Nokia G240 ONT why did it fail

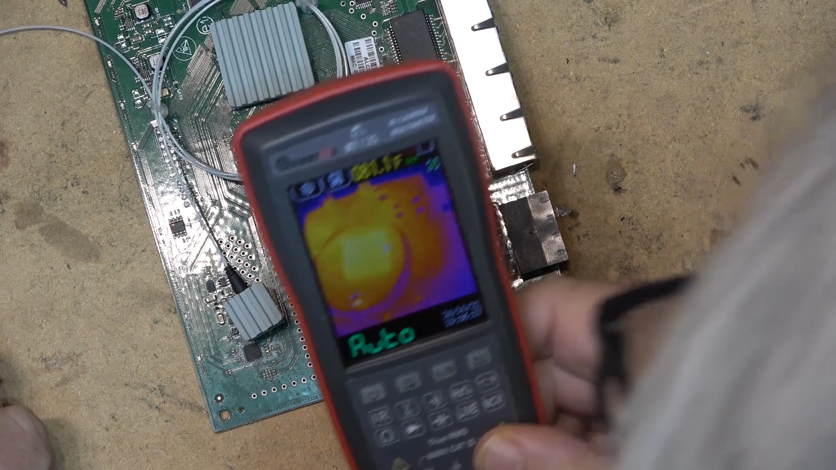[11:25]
Alright, let's see if this thing gets hot when I turn it on.
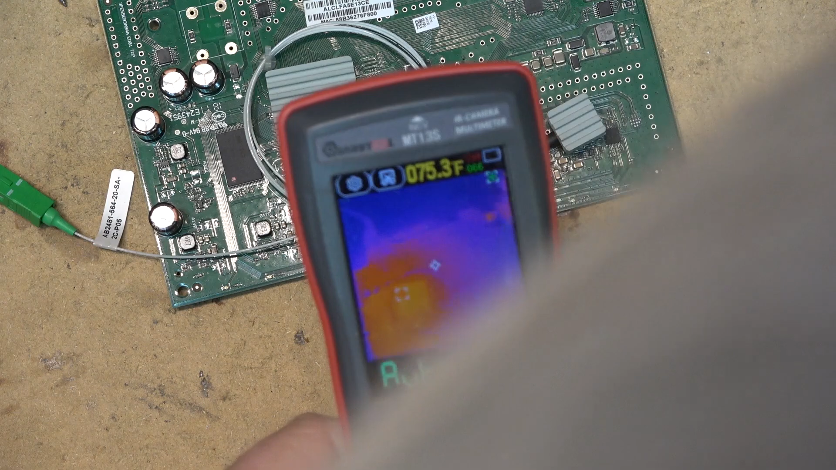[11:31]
On screen: spot 75.3°F
I'm seeing a reflection of heat from something on here already.
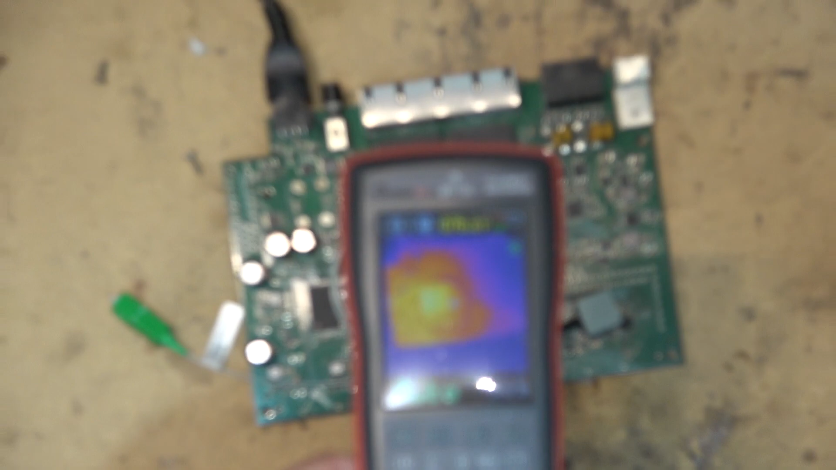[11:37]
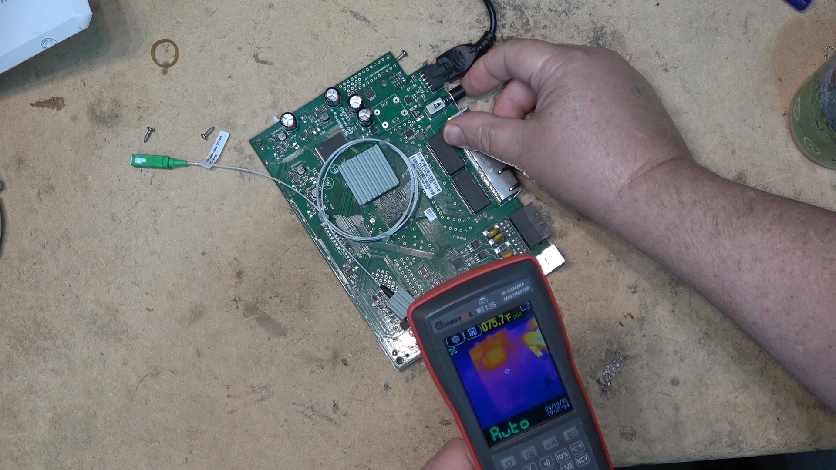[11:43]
Something is getting hot down here. That chip is getting hot. Oh, I see more heat. That looks like there's heat there. That's just a reflection.
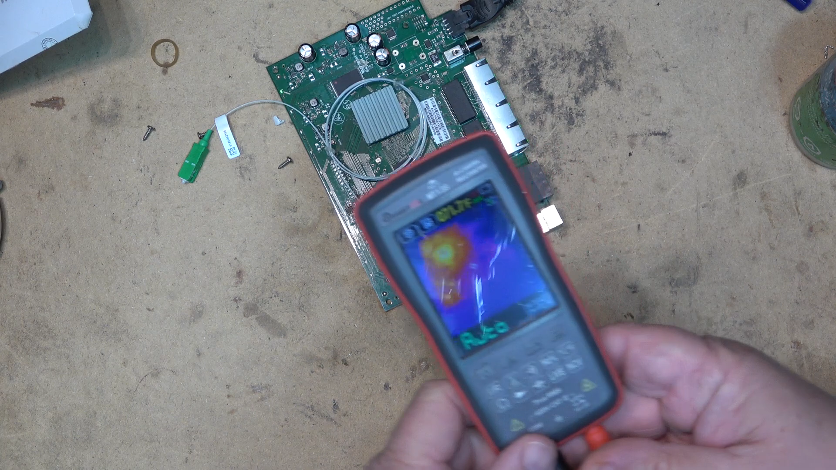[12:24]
Definitely heat on this processor. But I don't see anything else other than this is the bottom of the processor there. Turn it off. There's a couple regulators down here.
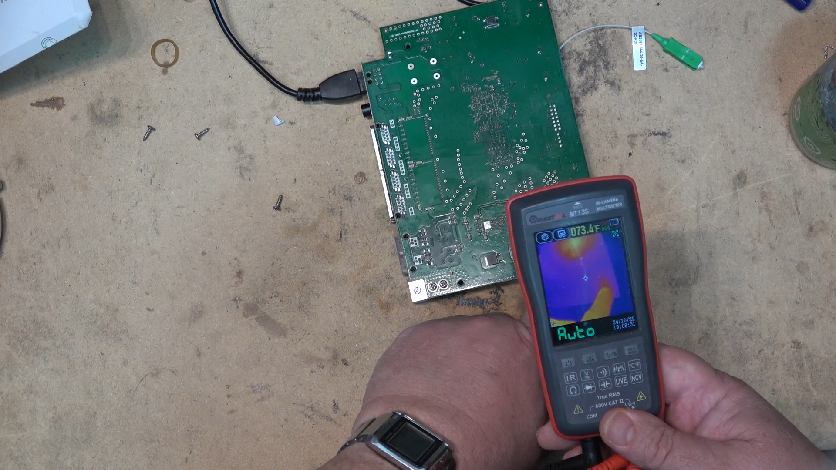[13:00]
Nothing really is standing out. There's that chip on the other side that's getting hot. You can see that's the heat sink for it. That's getting real hot right there. I figured I'd have some fun with my visual fault locator.